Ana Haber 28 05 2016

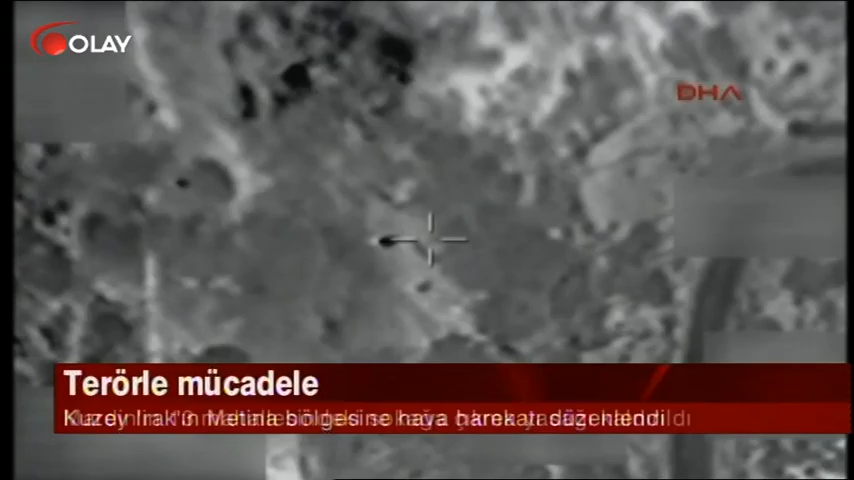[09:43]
Kuzey İran, Metina bölgesinde düzenlenen hava harekatında da silah mevzisi, sığınak, barınak ve mağaralar vuruldu.
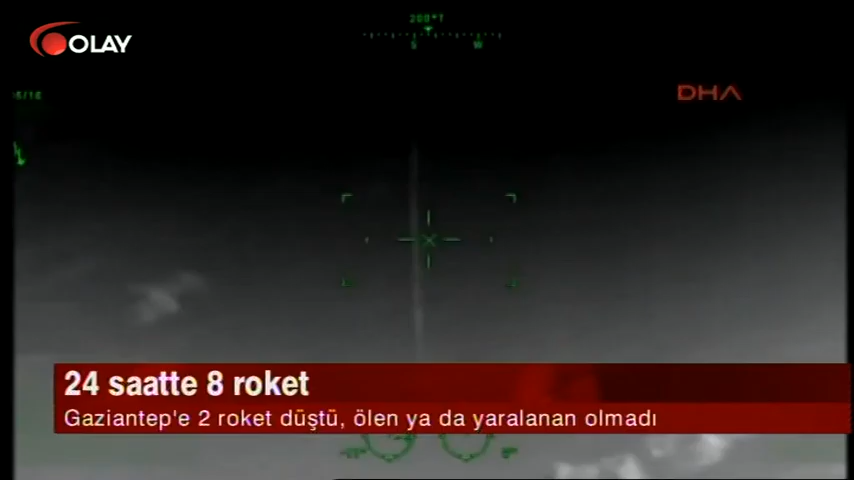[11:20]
Koalisyon uçaklarıyla da hedeflere yönelik 11 hava harekatı düzenlendi.
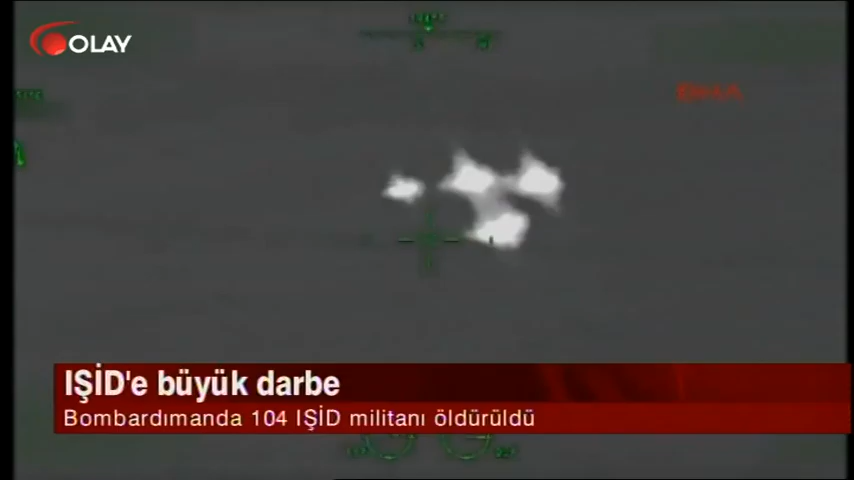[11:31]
Genelkurmay Başkanlığı yapılan atışlar ve hava harekatıyla 104 IŞİD mensubunun öldürüldüğünü açıkladı. Harekatta örgüte ait 4 çok namlulu roket atar, birer top ve hava mevzisiyle karargah olarak kullanılan 7 binada imha edildi.